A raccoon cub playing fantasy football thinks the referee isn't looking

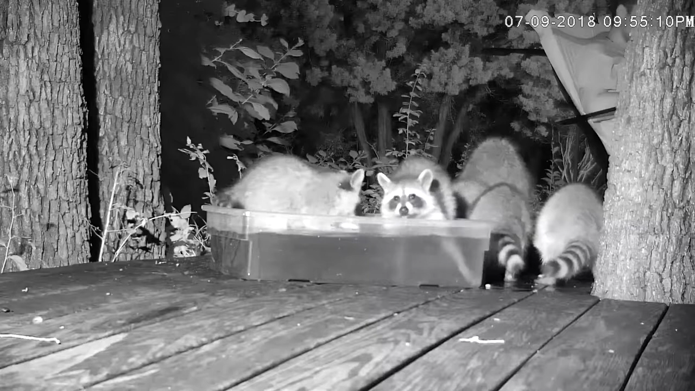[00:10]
are about going on three months old we sort of know this crew so we know how old they are and the one who's handling the ball in there likes to play games he kind of plays these imaginary games in his head where he's kind of acting like other other raccoons are messing with him even though they're not and then he goes and sort of attacks him like they asked for it even though they didn't and so mama comes up there and and I think he's starting to work up a little imaginary game in his head